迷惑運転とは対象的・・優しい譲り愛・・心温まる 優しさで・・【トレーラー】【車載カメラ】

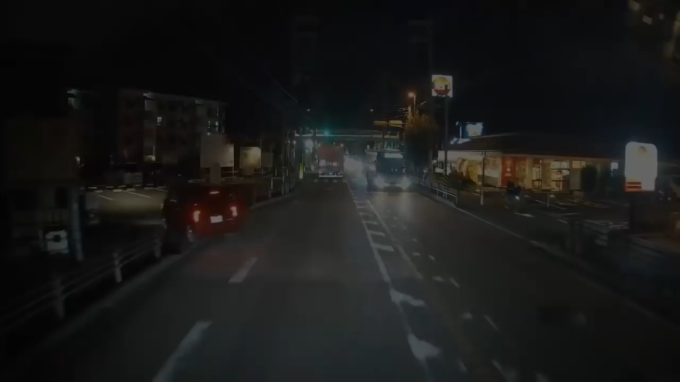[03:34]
おー、ここか。どうぞどうぞ。いいやいいや。あ、そっち危ねえぞ。大丈夫か？